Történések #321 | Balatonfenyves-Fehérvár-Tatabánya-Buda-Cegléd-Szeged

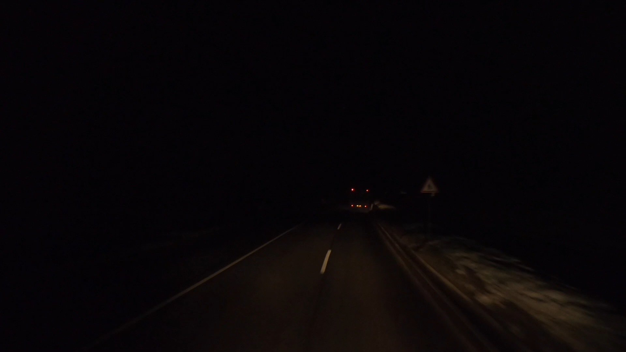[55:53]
Azt akartam mutatni, hogy itt a meccsekben még hó. Mert most a 66-osról jövök el a Posvár felé, nem a 67-es Szigetvár-Kaposvár érintésével, hanem erre a 66-osról jöttem. Kipróbálom ezt. Hátha kevésbé szarabb, mint a 67-es. Hála a volánnak. Ráérünk a semmi közepén 50-nel pücskörészni. Úgyhogy is van idők mindenre.
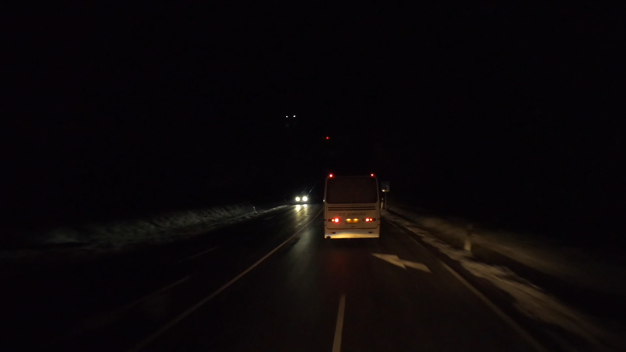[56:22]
Na, azt a lényeg az, hogy hó van még a meccsekben. A múltkor otthon tizenvalahány fokok voltak meg össze-vissza mindenfelet.